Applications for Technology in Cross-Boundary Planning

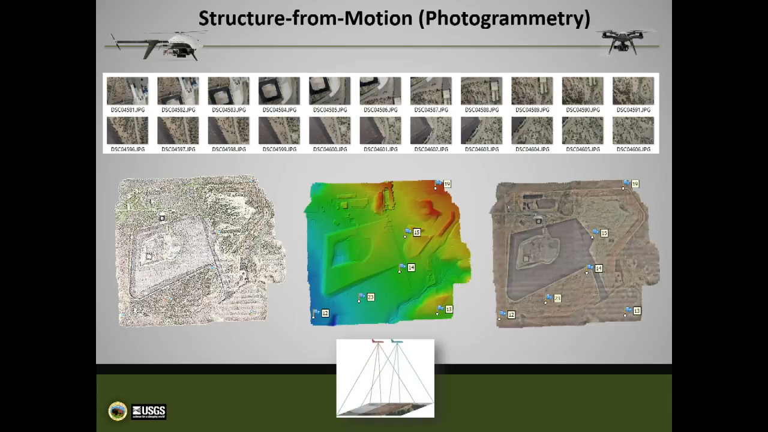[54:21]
If we lay down ground control, we can get the elevation down to about regularly seven to nine centimeter in the vertical. And we can tie the horizontal even better. So our whole goal is to create those GIS layers just like we've always done. The formats are the same. They just fit right into your Esri software, into any software that you choose. But it's all the standard formats we've used with satellites, manned aircraft, and it fits right in. And just a whole lot of different resolution. So talking about some of the other sensors,
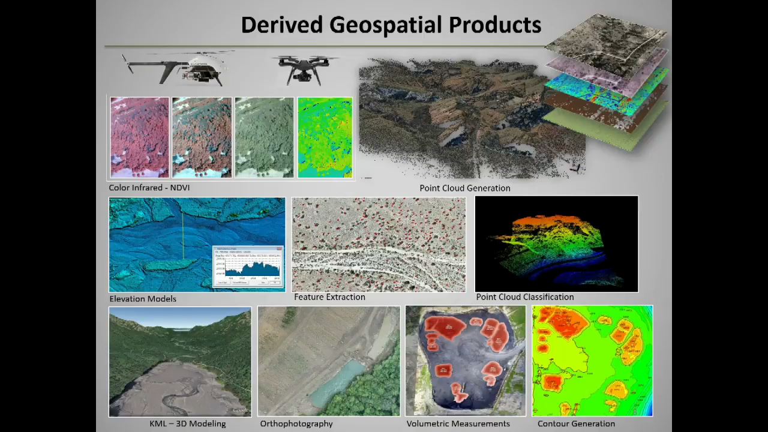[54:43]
one of our big roles is to try to integrate this, to make sure the airplanes are safe to fly. So we've looked at LiDAR. I'll show you some of those here in a minute.
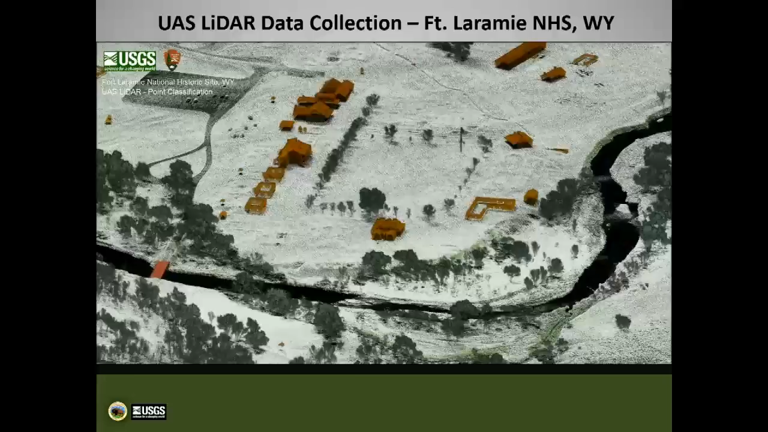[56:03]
And we do fly a digital SLR camera with that. So we can colorize those point clouds. And then from that, you can create all the standard products that we've always done.
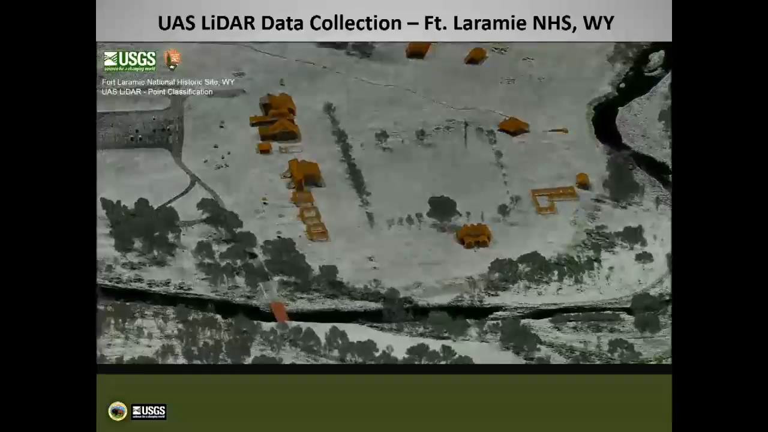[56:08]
So to give you an example of just starting to pick up, it penetrates trees, laser, that's the advantage of it.
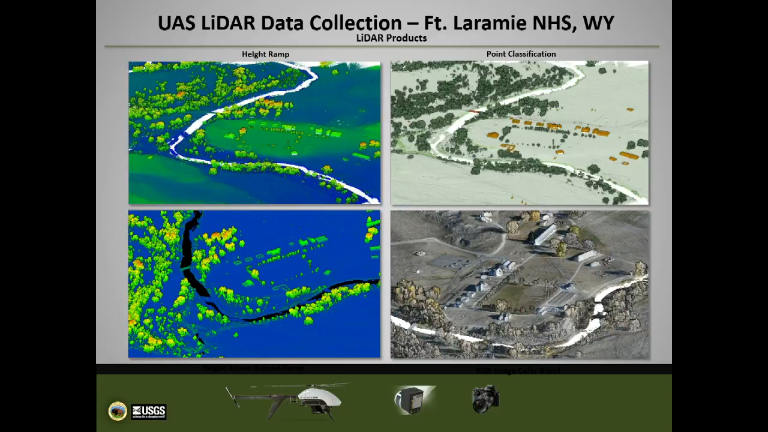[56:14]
So you can start to pick up individual tree structure, biomass, tree heights, all that stuff. And then, of course, what we did up there was for flood modeling. So when you can create the elevation at that scale,
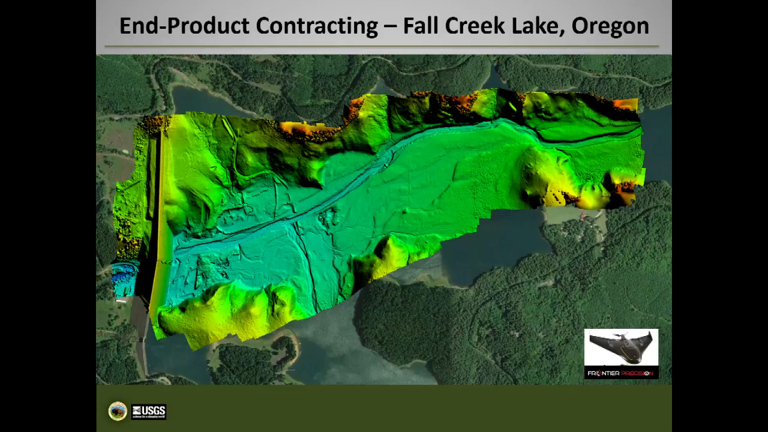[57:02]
And then you can create the bottom. And then as they add water in, we can start to do the hydrologic work. Out in Grand Junction, I contracted this with the local guys. So to give you an example, since the FAA opened this up for commercial work, about 35,000 people are now out there, either entrepreneurial or tied to original companies. And we can tap those guys directly through contracts.